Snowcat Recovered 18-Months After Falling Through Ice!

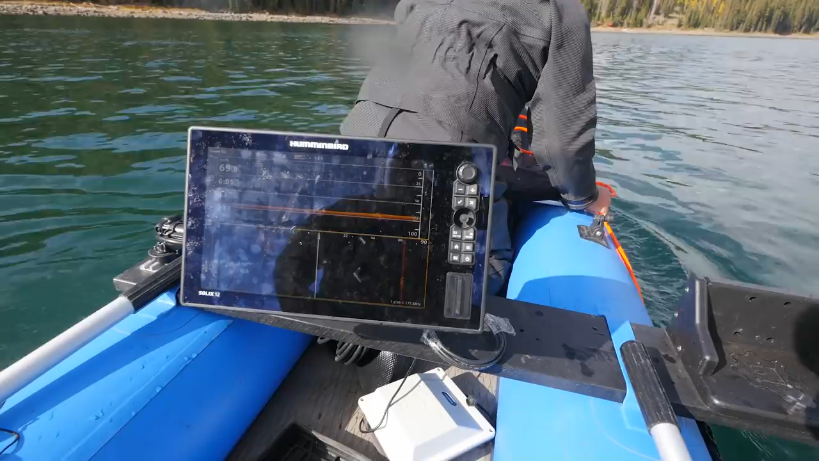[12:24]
all right should be snagging all right so go ahead and let go of it we're going to go to the right a little bit more with that you can see it facing down you can see the window